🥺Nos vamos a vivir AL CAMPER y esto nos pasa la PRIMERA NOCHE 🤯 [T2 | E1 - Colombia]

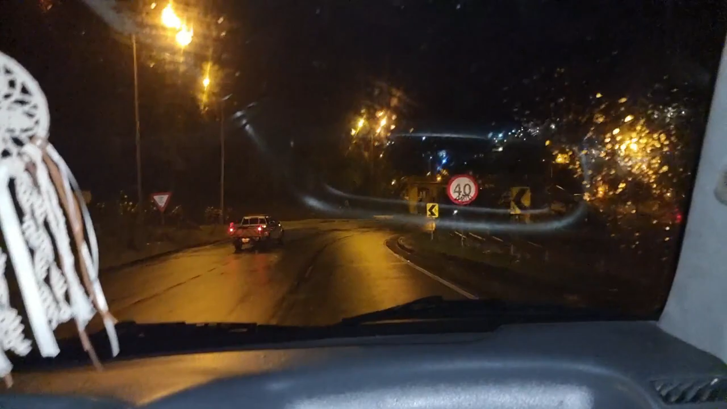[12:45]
Estamos llegando A un lugar Que se llama La Florida Y es Donde Estamos
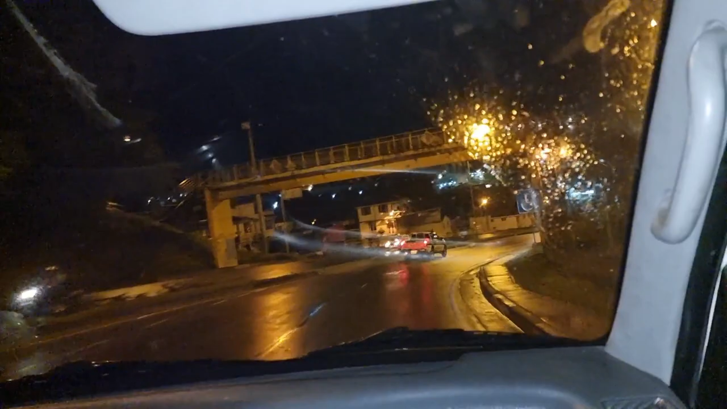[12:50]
Donde Enrique y yo Estudiamos Ahí quedan Los colegios Ahí quedan los colegios Tres colegios En Manizales No más Como cinco colegios En
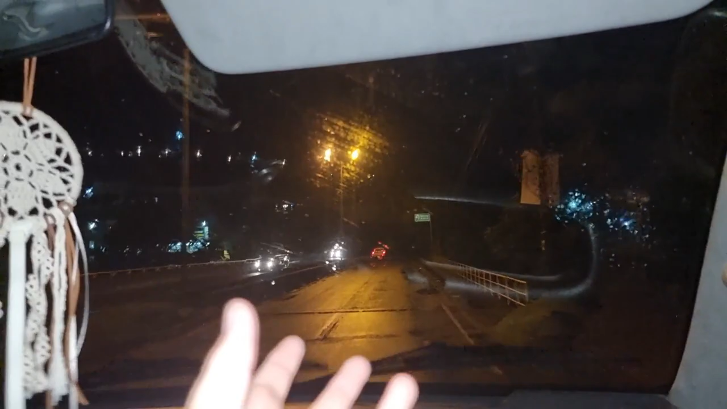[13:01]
Manizales Quedan ahí En la Florida Y
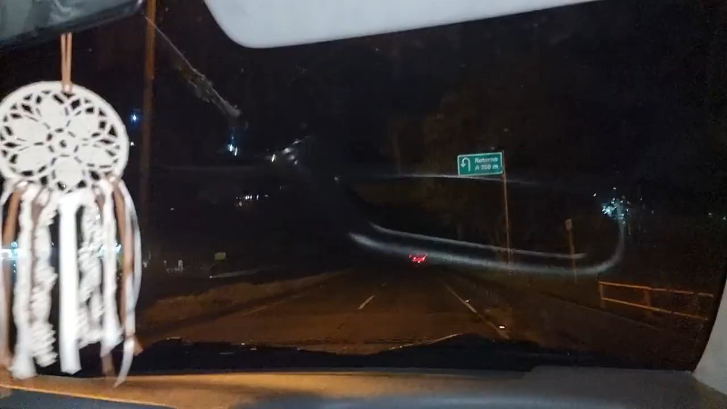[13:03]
es una zona Muy campestre Muy muy muy Campestre